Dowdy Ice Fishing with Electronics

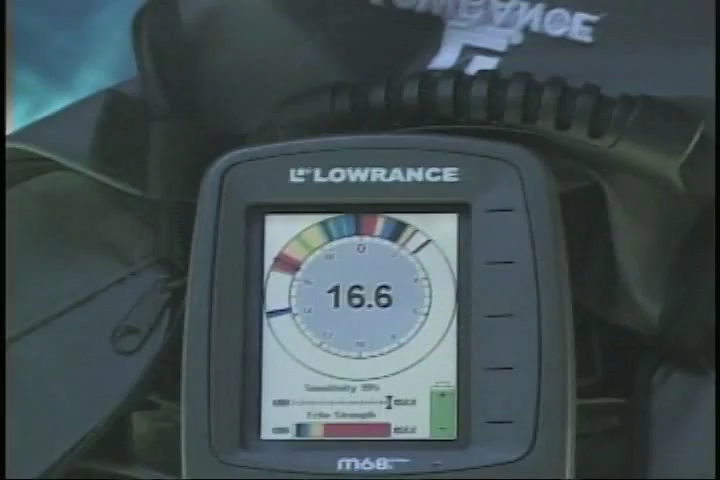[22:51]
It shows the movement really instantaneously. So you see the movement.
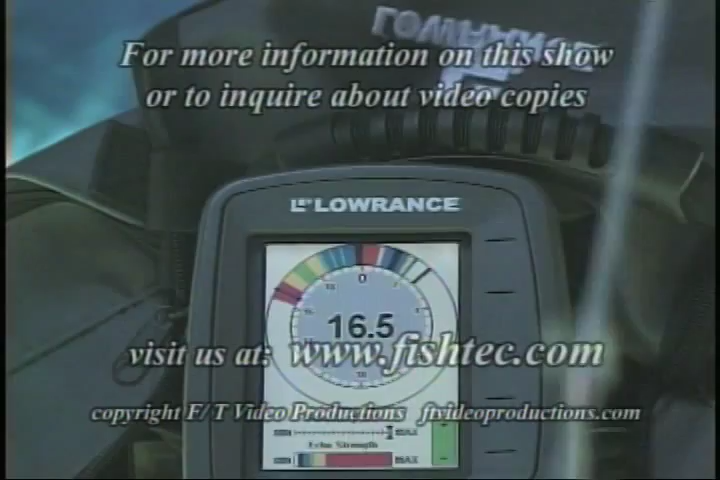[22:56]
When you move your rod, that lure moves.